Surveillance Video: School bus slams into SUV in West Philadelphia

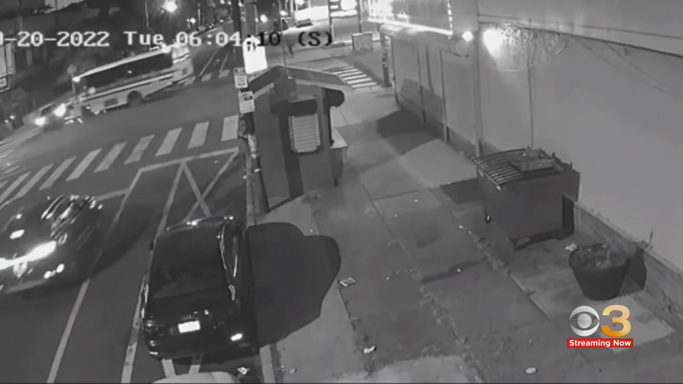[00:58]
Take a look. This happened around 6 o'clock Tuesday morning on South 52nd and Spruce Streets.
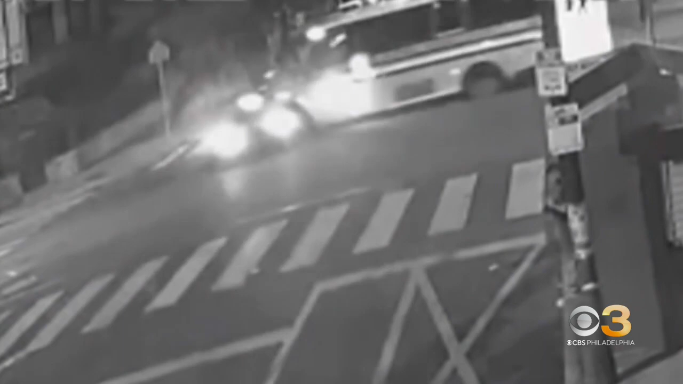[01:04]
Video obtained by Eyewitness News shows the SUV driving through the intersection when it's hit by the bus.